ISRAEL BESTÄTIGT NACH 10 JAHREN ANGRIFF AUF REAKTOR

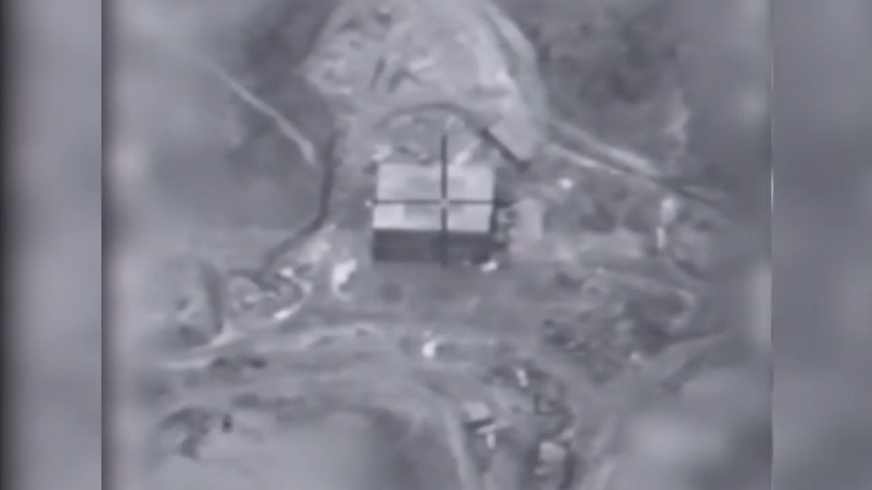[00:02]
Israel hat zugegeben, bei einem Luftangriff 2007 eine Einrichtung vernichtet zu haben, in dem sich ein Atomreaktor befunden haben könnte.
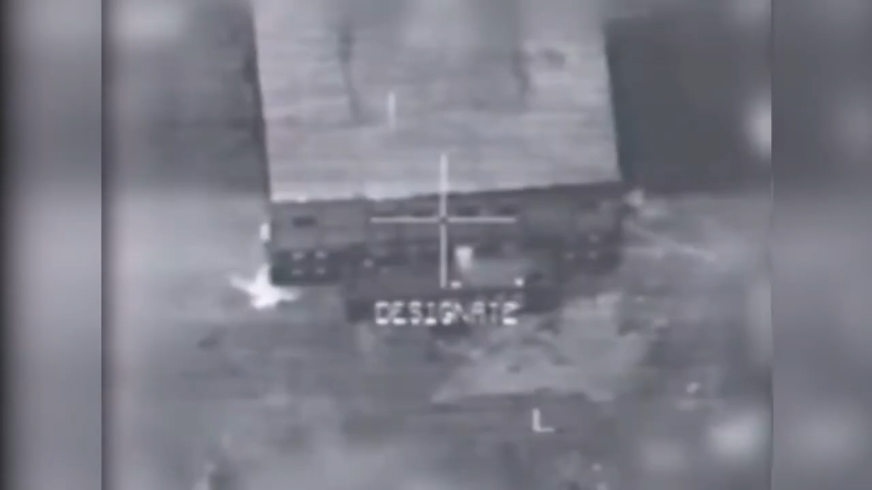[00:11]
Der Komplex soll sich etwa 450 Kilometer nordöstlich der Hauptstadt Damaskus in der Gegend von Dairzor befunden haben und war offenbar kurz vor der Fertigstellung.